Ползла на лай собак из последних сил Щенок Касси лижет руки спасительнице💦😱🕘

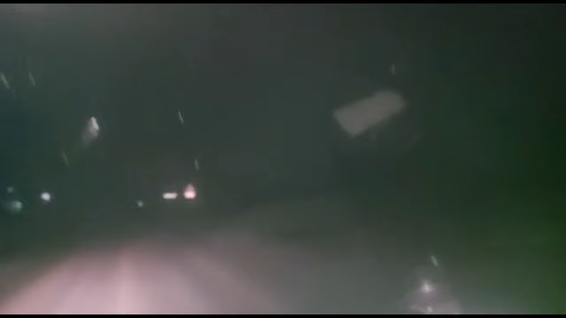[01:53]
11, потому что хозяйка работает до 10:30, и назначили встречу, в общем, мы на 11 часов. Это 15, наверное, на 12 километров от города, так что еду. Все, сейчас увидим. Я еду, уже заехала в деревню. Должны меня встречать с фонариком. Ой, у нас выпал первый снег сегодня.